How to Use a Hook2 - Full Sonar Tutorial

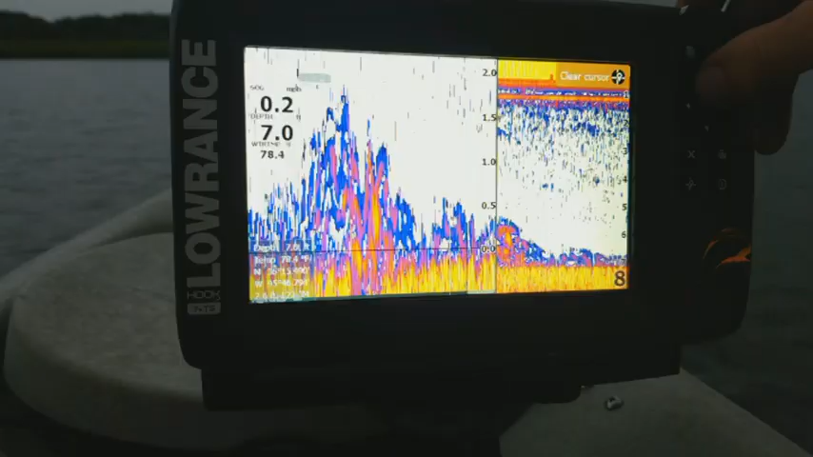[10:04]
But it still shows you the same type of picture where what we can do is when we zoom in on it, you can zoom in and then you can actually, so let's go back. And now we can actually go up and down on it. But as you can see it actually flips it over because the depth up there as I go up is actually getting deeper on it.
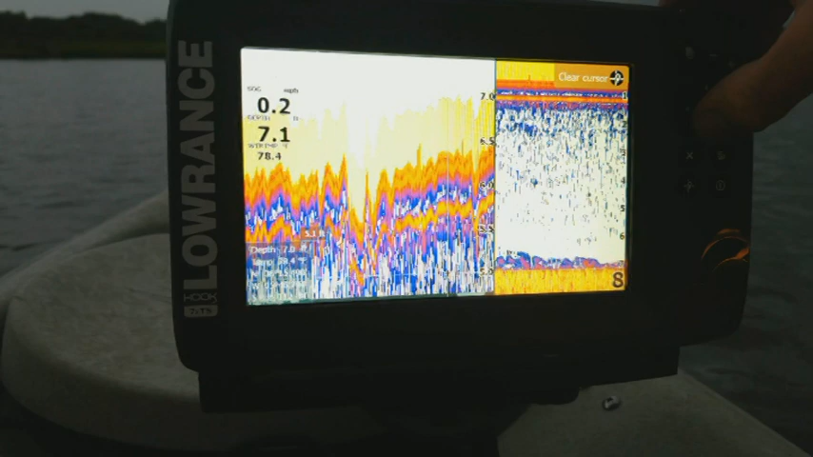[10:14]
So it's not as quite of a useful feature on the hook two units as it is on some of the other ones. I believe that's actually something that they're going to fix on a new update for it. But let's go ahead and let's exit out.
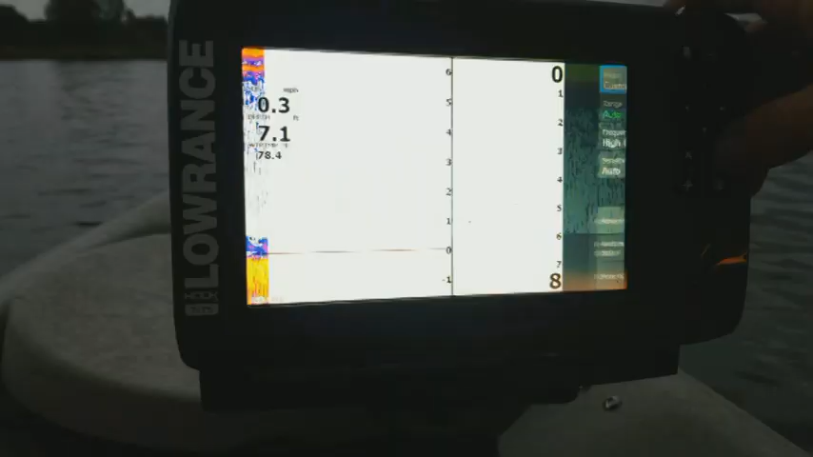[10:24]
On screen: depth 7.1 ft
Let's go back in. And then the last one is our flasher mode. Now this one you're going to probably recognize this is just your general flasher. That you get on it, you know, it's kind of just the standard, round, old school.
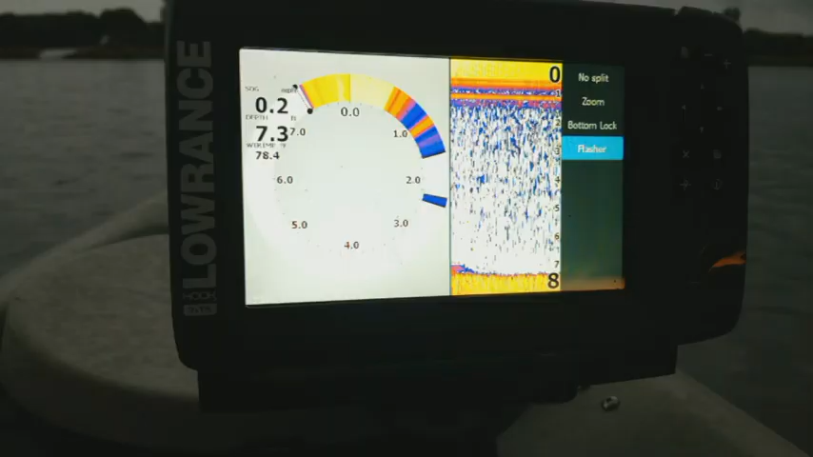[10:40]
Now a lot of people probably don't really use this unless you're ice fishing. But there are some guys out there, like I said, they're very old school and they prefer the look of this.
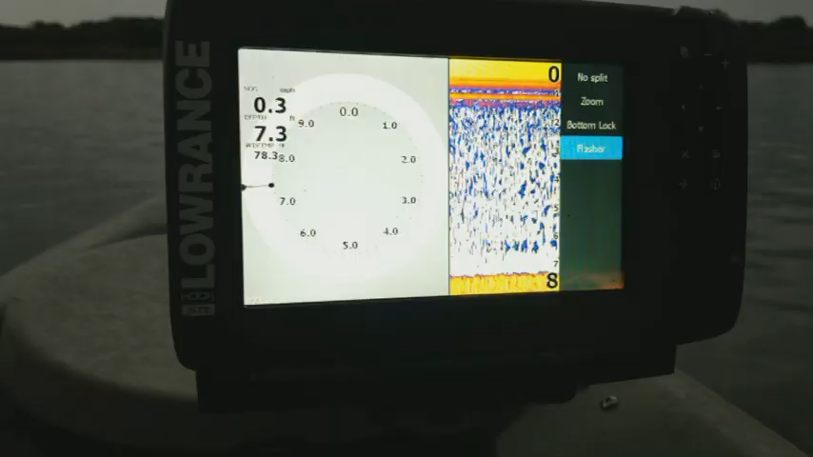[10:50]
Like in the old Vexillars or the old fish locator green box units. But you know, myself, I prefer just using a full screen myself. So I can go there, I can zoom back. Now the next one's going to be amplitude scope. This one's kind of like a flasher, but it creates a vertical flasher on the side of the screen here. It's basically what it's doing. It's almost like the old paper charts of when it initially starts to draw it on the screen. Again, I don't really care for this mode. I think it just kind of takes up room off your screen. But, you know, to each their own.
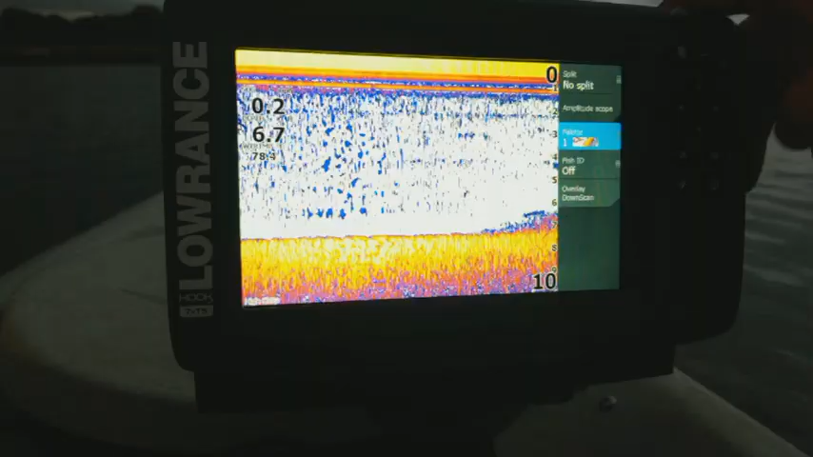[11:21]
And then one of the more important ones here is your palette. Now when you select it, this allows you to go through and change to whatever color you like. Now me, myself personally, I like number 13 because what it does is it turns the bottom brown. And so that way any kind of fish or anything that are sitting right along the bottom, it really helps distinguish those fish. Because they're going to still show up as the different colors.
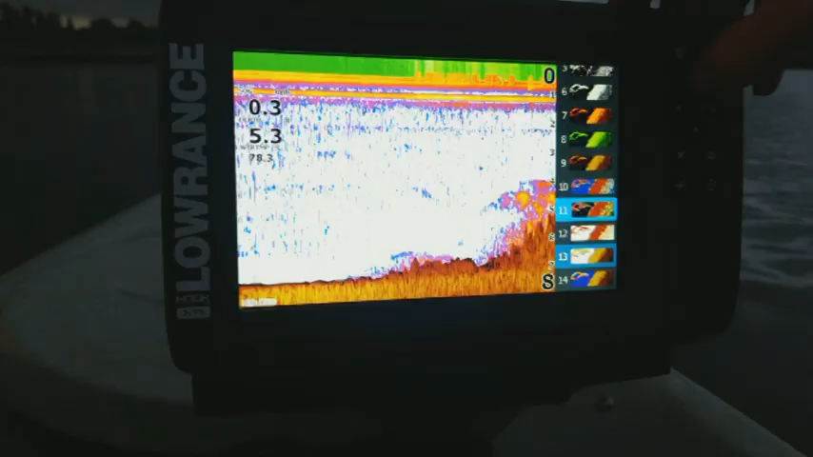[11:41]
Whereas when you're using just the regular default white, any kind of fish that are sitting on the bottom are going to blend in with it. So it makes them a lot more difficult to see, especially if you're doing like catfishing or something like that.
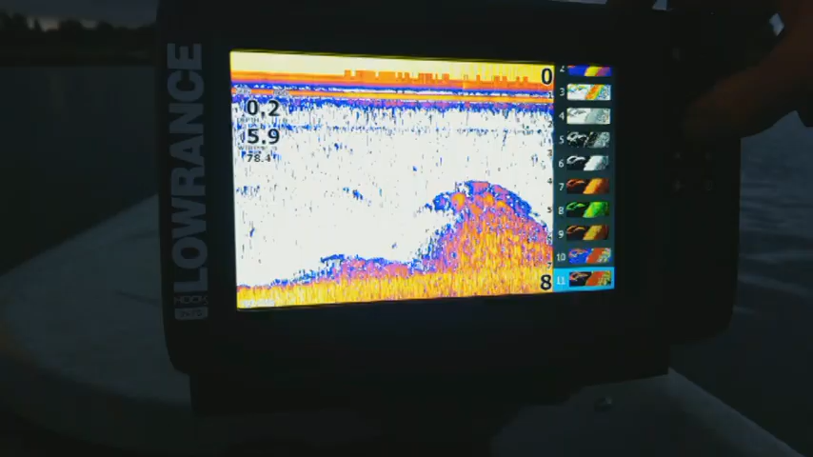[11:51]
It really comes in handy. Now 14 does the same thing, but it's just a blue background on it. That's more of just kind of a personal preference there. But so let's go ahead.
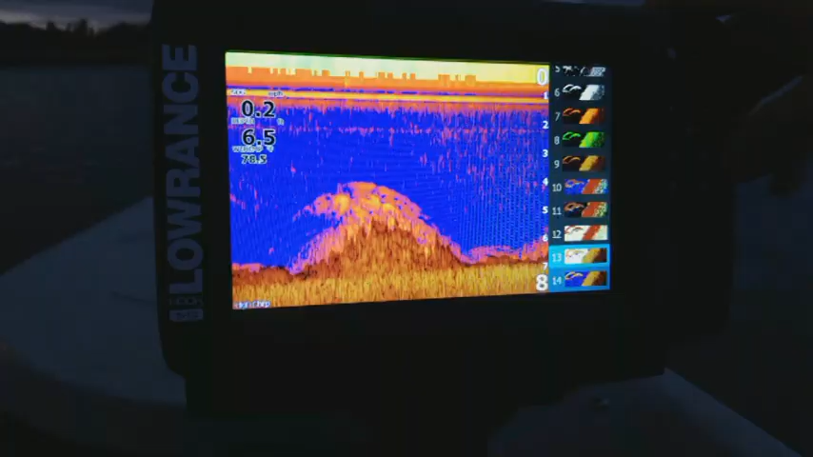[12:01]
I'm going to leave it on number 13 for now. Let's go ahead and back out. Now the other one is going to be your fish ID. Now this is going to be kind of more for the beginner. What that does is when you select it to like symbols, all it does is anything that it picks up that it's thinking is a fish. It's going to show like a little picture of a fish instead of an arch on there.
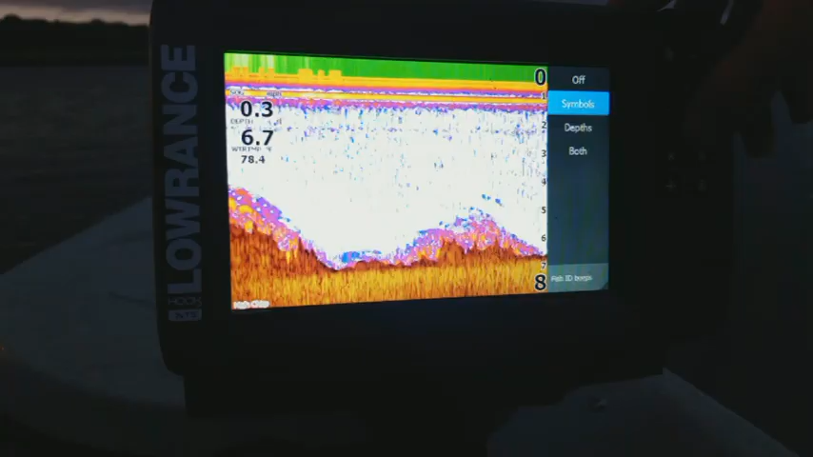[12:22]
You know, like I said, that's more for the beginner because really anything that it picks up in the water, it's going to think is a fish. You know, and so, you know, some people like that, you know, until they get the hang of the unit. Now, also, you can do the same thing with depth where instead of showing a little picture of a fish, it's going to give you a little number telling you how deep that object is. Or you can select both where it does both. So it shows you a little picture of fish and it shows like the, you know, the little fish symbol and the depths on it. Or you can go down and you can select fish ID beeps. So what that does is it'll, anytime it sees like it picks up on a little fish, it just makes a little kind of quiet beep at you to let you know that it picked up one.